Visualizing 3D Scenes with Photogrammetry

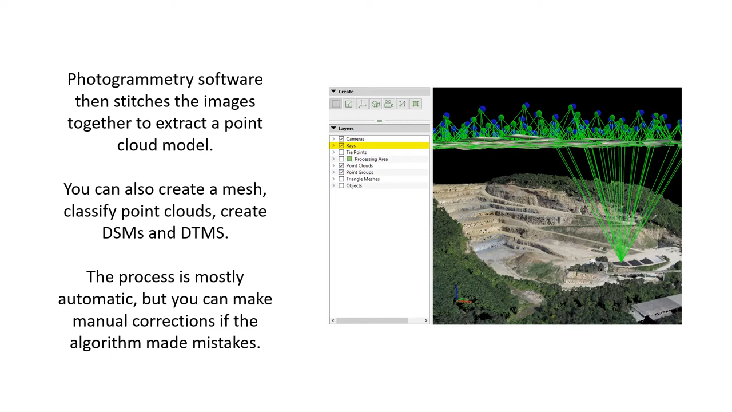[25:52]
the process is almost entirely automatic but if the algorithm makes mistakes which sometimes it does you can go back into the what's called the ray cloud and make adjustments and make fixes there are lots of these photogrammetric softwares out there i tend to use one called pix4d which i've had pretty good luck with another one is agisoft which a lot of people like there's some open source versions called open drone map that's still very much in development but i would expect that probably within a couple of years a lot of the open source photogrammetric software is going to get pretty good and then there's drone deploy which is esri's